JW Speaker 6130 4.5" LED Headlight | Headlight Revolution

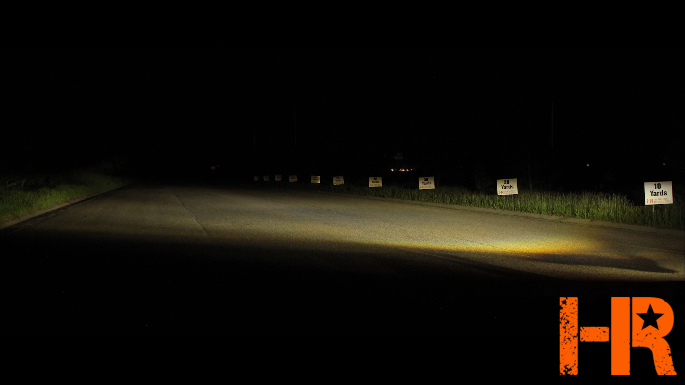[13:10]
show you kind of what it looks like in a real-world applications our yard signs on the right side go to 10 yards all the way up to 100 yards and then the stop sign at the end of the street is an additional hundred yards so the stop sign is about 600 feet away you can see that the 6130 low beam doesn't quite reach all the way to the stop sign but most headlights wouldn't it does however do a pretty good job of reaching the 100 yard mark the coloring looks really nice you've got that typical yellow band really close to the vehicle down low on the